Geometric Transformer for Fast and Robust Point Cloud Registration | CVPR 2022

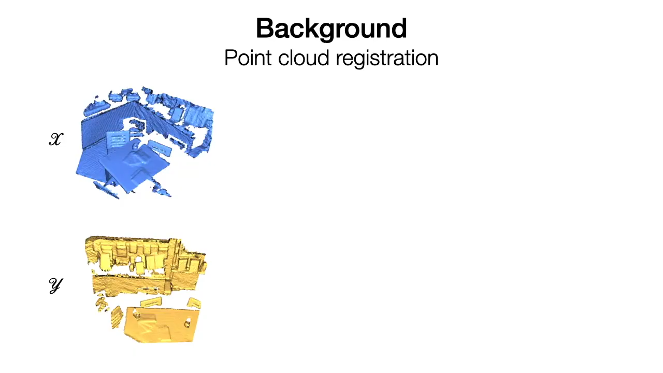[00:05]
Given two partially overlapping point clouds in arbitrary poses, point cloud registration aims to recover the rigid transformation aligning them. A standard registration pipeline usually first extracts correspondences between them and then solves for the transformation.
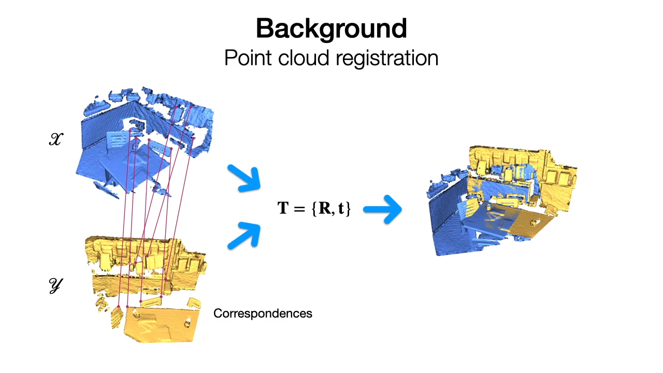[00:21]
Current correspondence extraction methods can be classified into two categories.
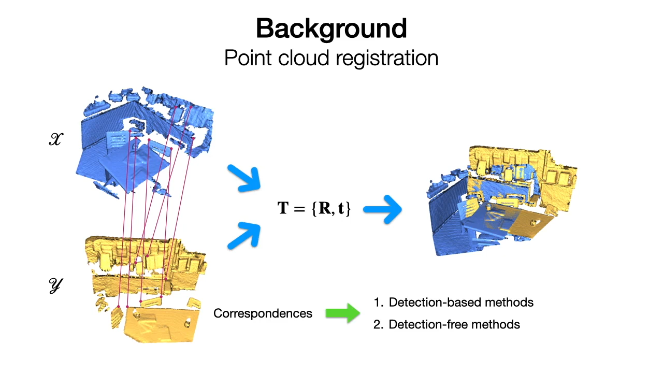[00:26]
The first class relies on keypoint detection and matching.
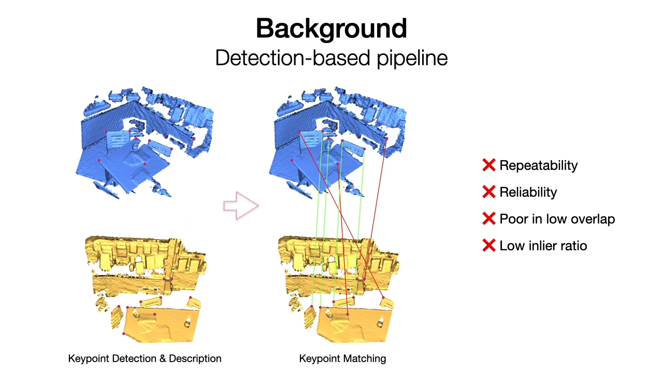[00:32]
However, keypoint detection suffers from repeatability and reliability problems, especially in low overlap scenes, so the inlier ratio is unsatisfactory.
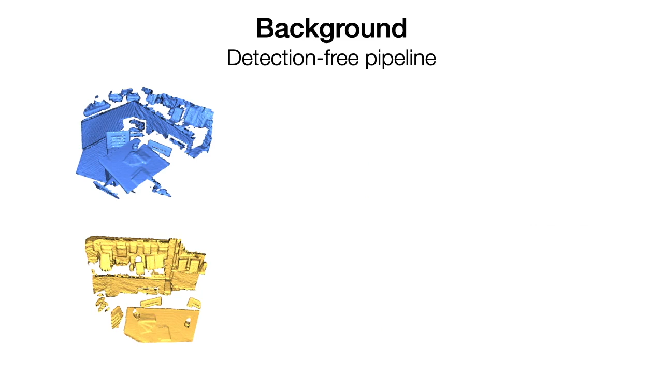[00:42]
On the other hand, detection-free methods first extract a set of sparse superpoint matches, which are then refined to dense points from their neighboring regions. The performance of this pipeline is greatly affected by the superpoint correspondences. As the superpoint matching is sparse and loose, it needs more global context and geometric constraints. Previous methods use Transformer to capture global context, but overlook the global geometric structure of the point clouds. This causes inaccurate superpoint matching and low inlier ratio.
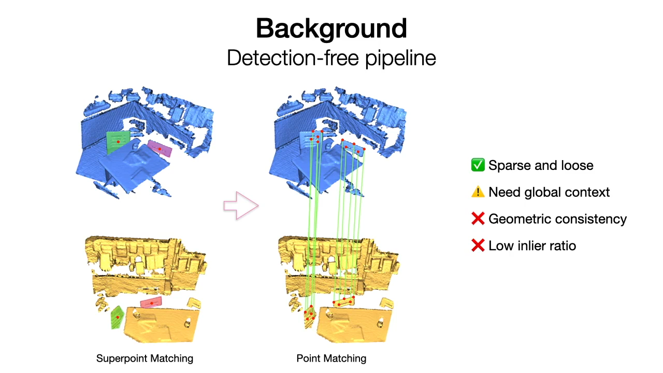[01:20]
So these methods still rely on RANSAC for registration. To tackle these problems, our geometric Transformer encodes the transformation invariant global structures of the point clouds to extract accurate correspondences,